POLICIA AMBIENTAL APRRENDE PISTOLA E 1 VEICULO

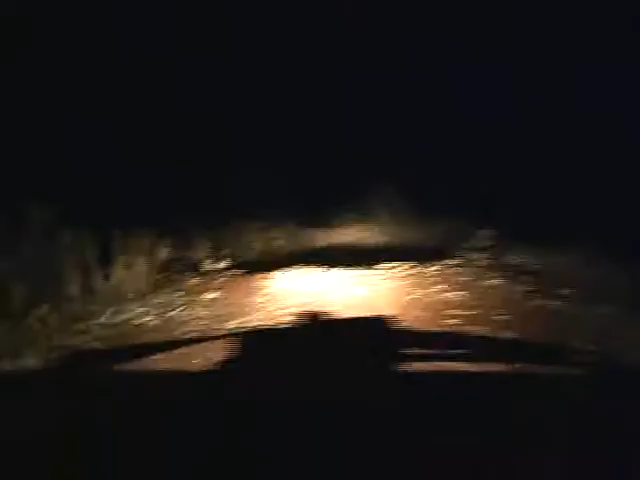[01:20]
Quando a Polícia Ambiental ligou o Juroflex para fazer a abordagem, eles empreenderam fuga.